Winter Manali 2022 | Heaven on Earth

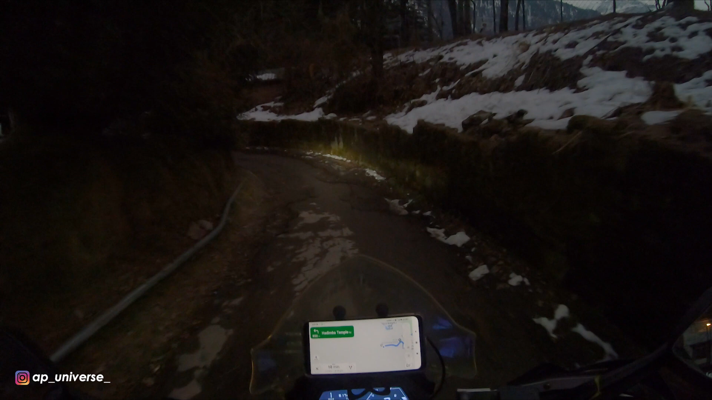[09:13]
और पैदल जाते हैं तो 20-25 मिनट। पर अपने पास बाइक है तो बाइक से जाएंगे,
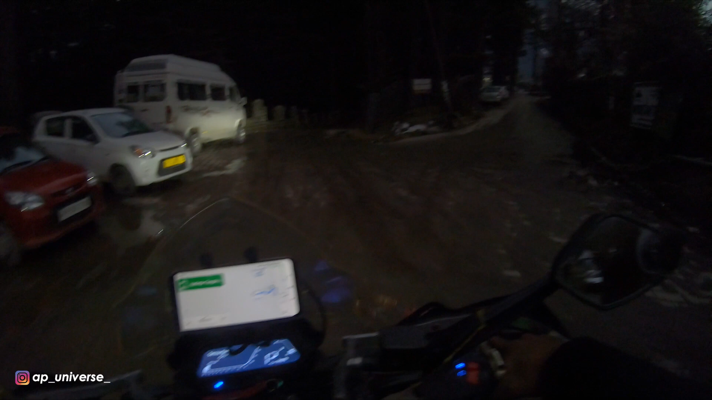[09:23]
क्योंकि पैदल जाने में तो कुछ नहीं बट आने में बहुत दिक्कत होता है। यहाँ पे चढ़ाने ना तो सांस फूल जाती है, तो इसलिए हम अभी बाइक पे जा रहे हैं। देखते हैं अभी मॉल रोड घूमते हैं।
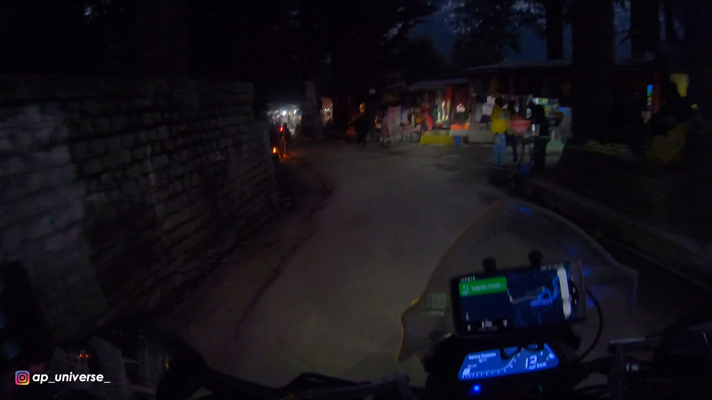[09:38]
ये रहा मेरे लेफ्ट हैंड साइड पे हडिम्बा माता टेम्पल।
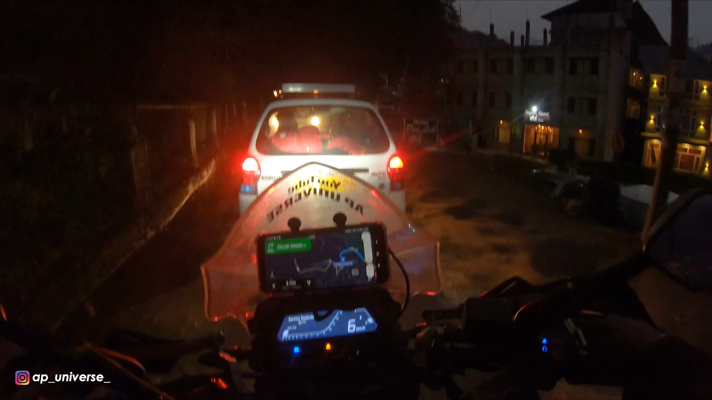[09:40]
कौन मैं तो निकल गया
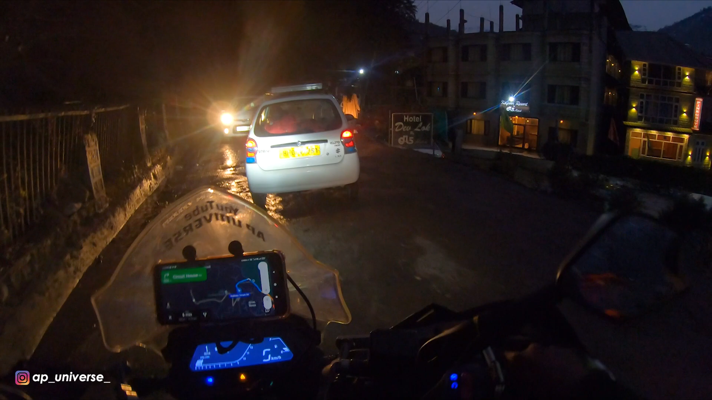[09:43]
पहाड़ों की ओर।
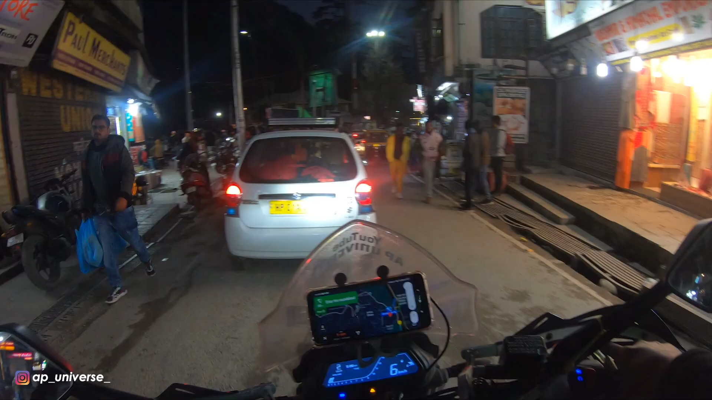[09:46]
और ये हम पहुंच गए मॉल रोड, बस 10 मिनट का रास्ता था।